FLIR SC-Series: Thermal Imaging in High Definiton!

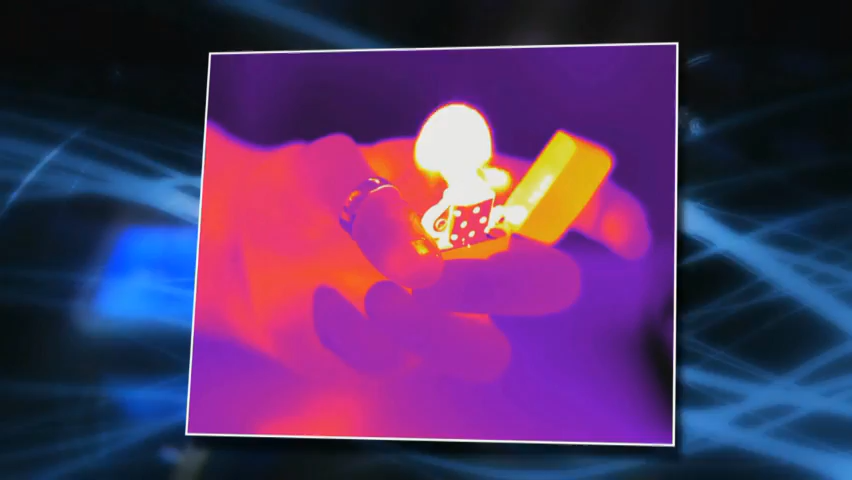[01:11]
Temperature differences as small as 20 mk become clearly visible on these ultra-sharp thermal images.
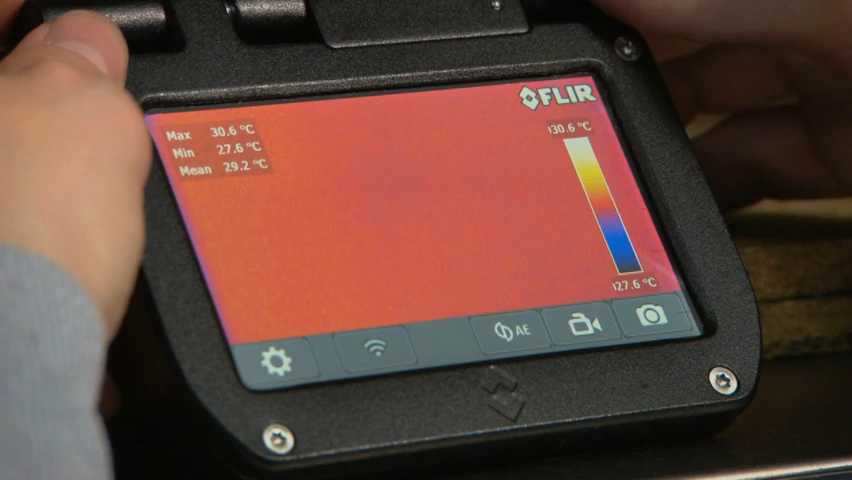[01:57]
On screen: max 30.6°C, min 27.6°C
Just position your camera and control it from a distance. Located on top of the camera, the global status LED provides you with instant system status,
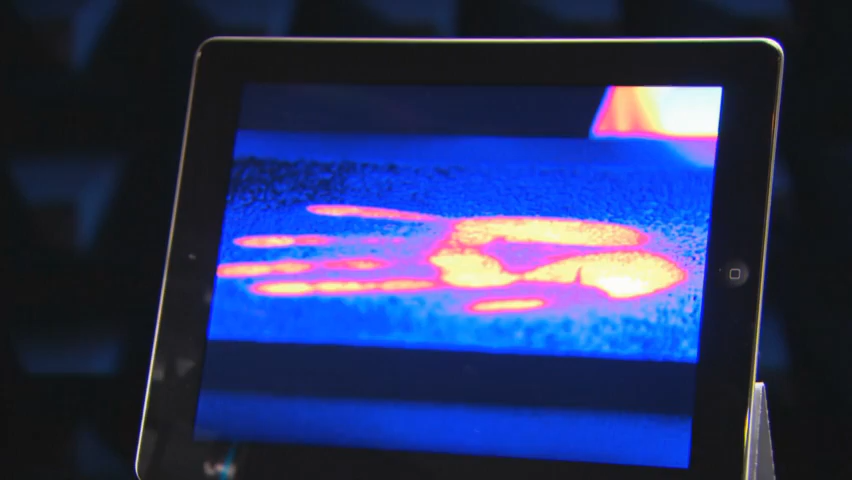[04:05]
In order to get the most out of the camera, FLIR systems also developed the new RESEARCH IR software. The combination of the FLIR SC8400 with RESEARCH IR is the most